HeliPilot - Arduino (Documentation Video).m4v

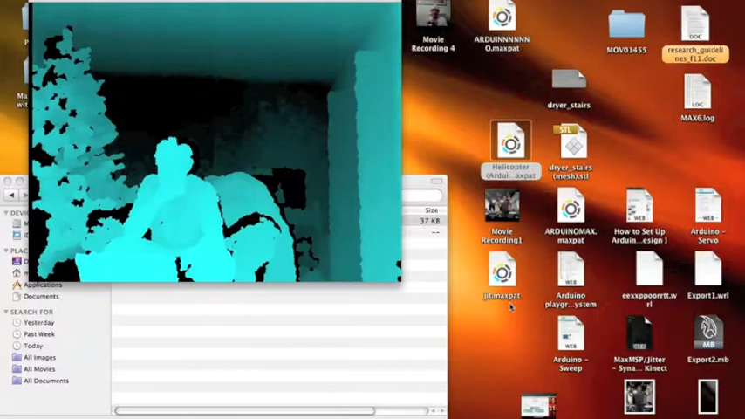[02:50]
Here's a better view of the screen.
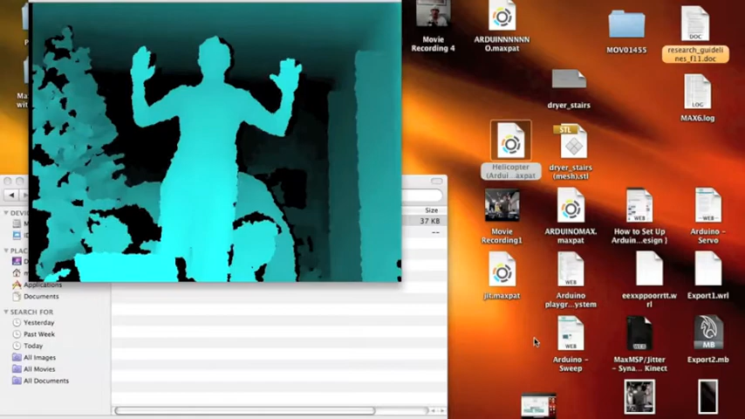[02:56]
This is the Synapse program. After registering the body with Synapse, I'll then open my Max patch.